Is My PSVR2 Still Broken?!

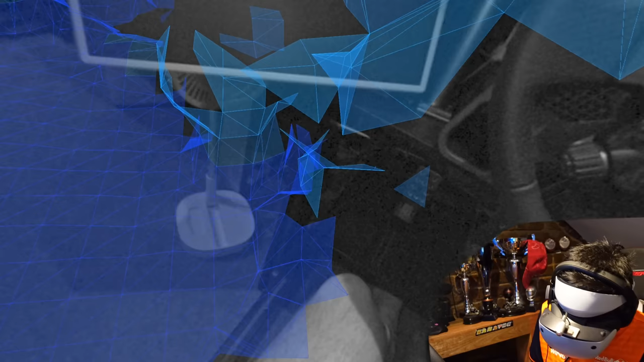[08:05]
and so far actually i haven't seen any shifting of the uh blue triangles which is great i think it likes
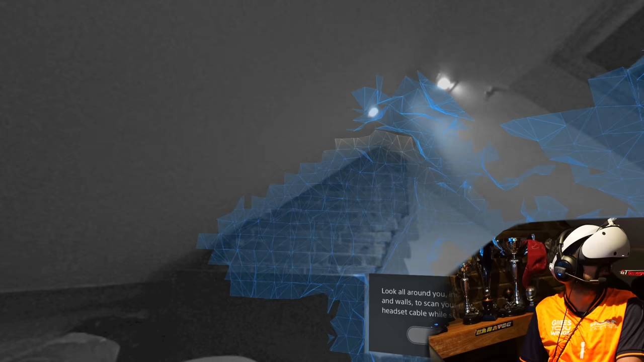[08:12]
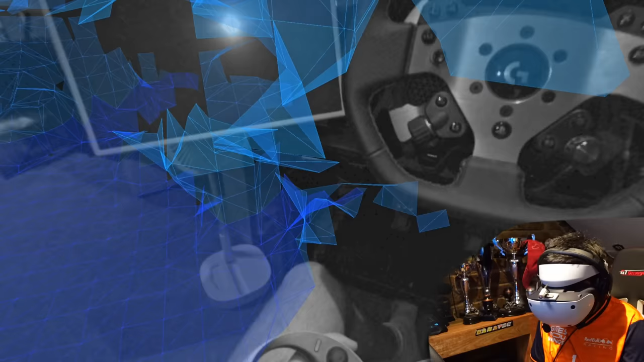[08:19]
i think it like i think it likes that the room is a bit brighter
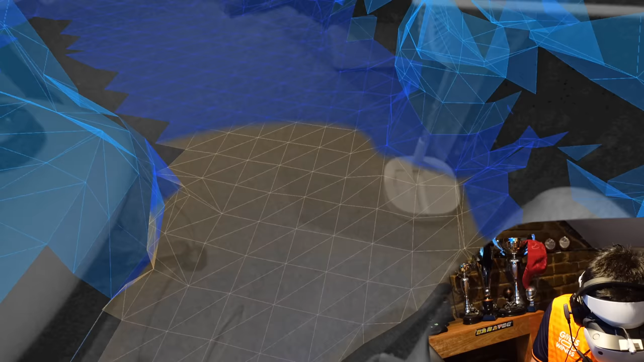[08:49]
those there we go do you see that shift there
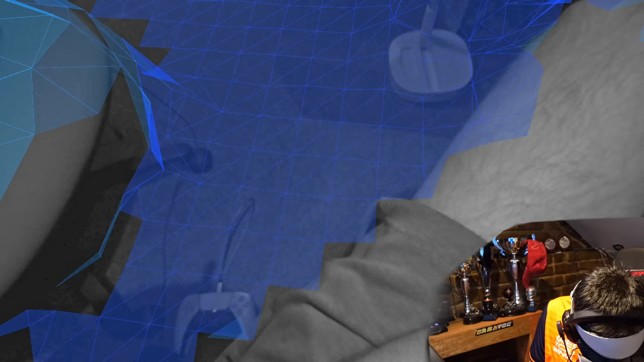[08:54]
and again and again there see this like horrendous shifting it's just
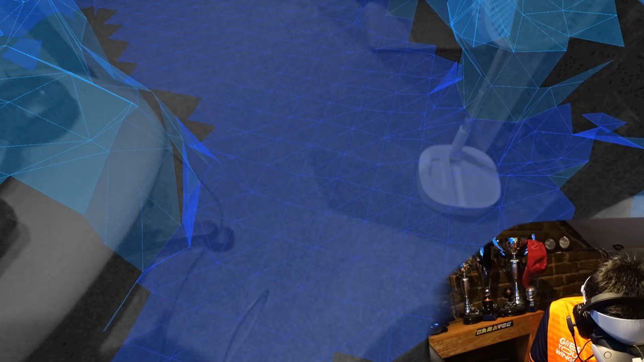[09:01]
that should not be moving at all that is really off-putting oh my word i thought we'd fixed it let me try turning this light off